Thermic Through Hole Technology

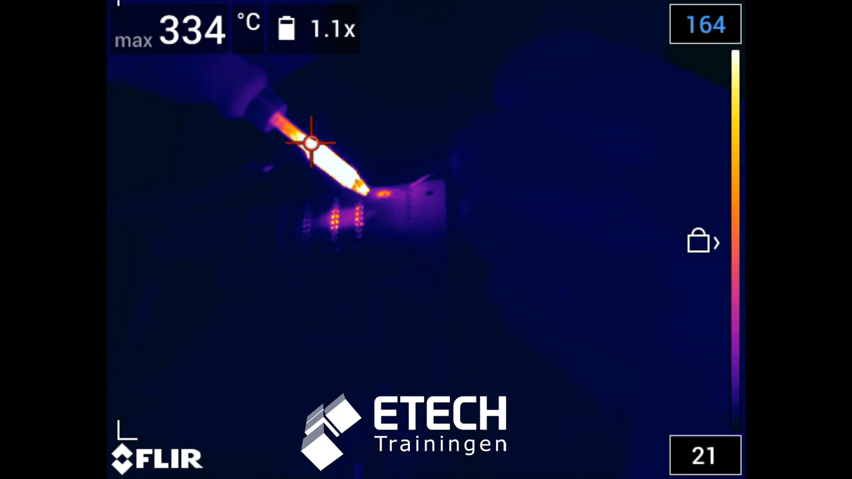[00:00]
On screen: max 334°C
Do you know the thermal behavior of a thermal component while soldering?